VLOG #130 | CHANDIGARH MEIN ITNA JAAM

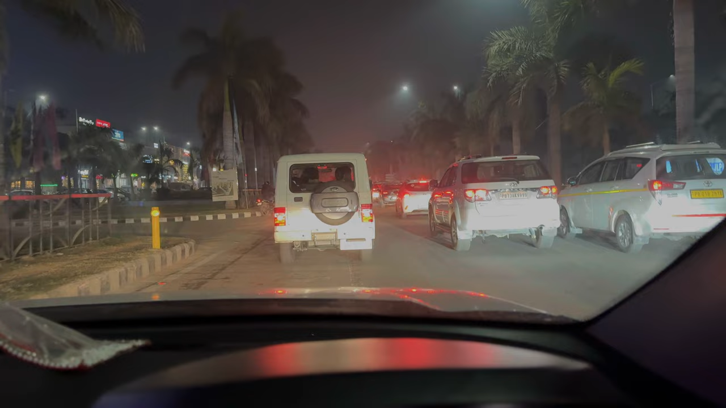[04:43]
कի पिछले एक घंटे से ट्रैंफिक में फसे बड़े, भाई, अभी तक भाई जाम चली जा रहे, चली जारहा है, चली जारहा हूँ, पं드�ra सवला,